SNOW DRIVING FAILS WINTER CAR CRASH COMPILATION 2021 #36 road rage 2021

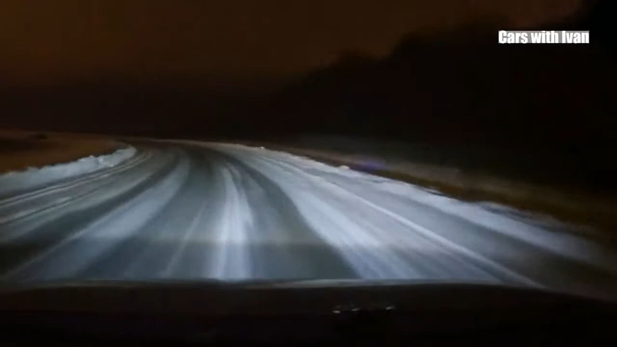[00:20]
First one is obviously speed, like this one enters a corner like it's summer and is warm outside and it's not raining.
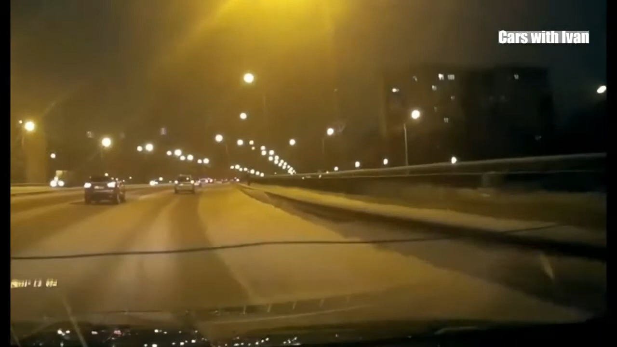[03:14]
now I mean this is not even related he was a moron before we reached the snow part
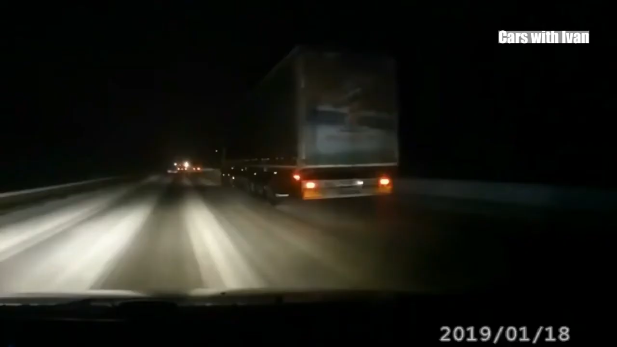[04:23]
and there you go man those snow banks are not even that bad actually it
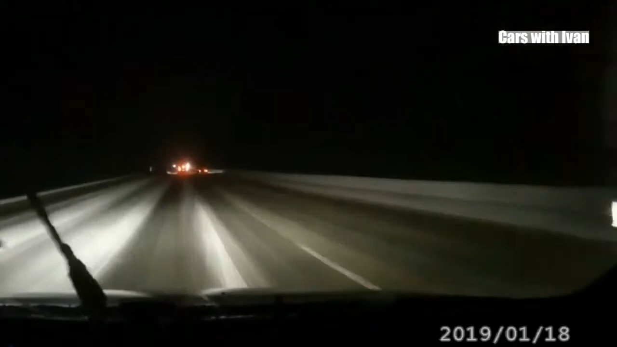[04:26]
didn't pop the airbags nothing as good as new
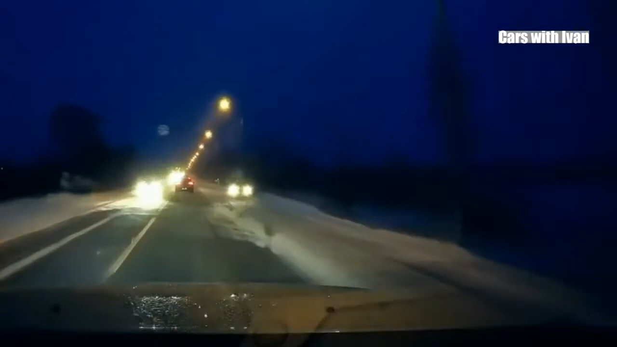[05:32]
this is prime time road education for you my friends again speed into a corner what can go around
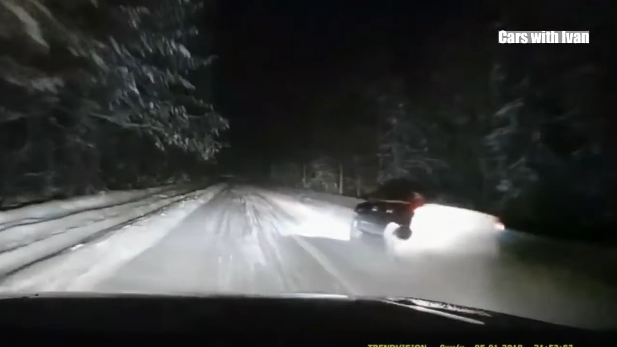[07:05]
Okay, overtaking into the ditch straight
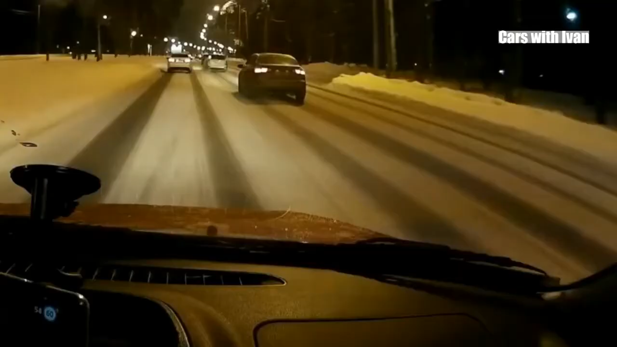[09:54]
Randomly Tokyo drifting in front, that Ford Focus estate And, and Yeah, I think he hold it My friends check my gaming channel, link is in the description below as always I hope you enjoy this video Hope you learn some lessons Another beautifully executed pirouette there And yeah, see in, see in future videos